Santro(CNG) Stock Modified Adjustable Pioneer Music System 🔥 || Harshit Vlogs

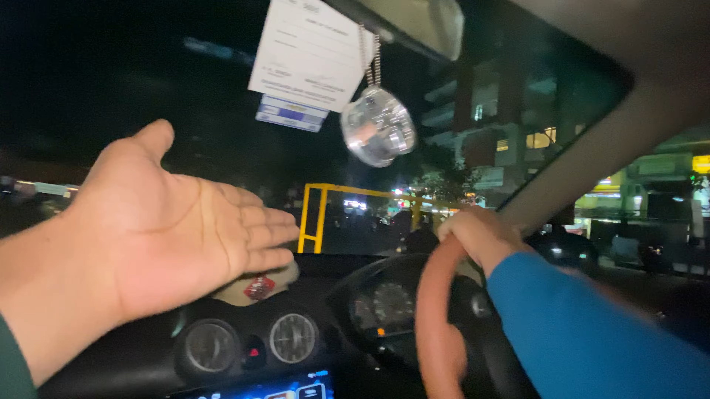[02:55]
अरे देखो भाई कैसे बैरियर लगा रखे, पता नहीं क्यों समझ नहीं आ रहा कब। 26 जनवरी तो मान रहा था भाई, 26 जनवरी तक। अरे आराम से भाई, आराम से।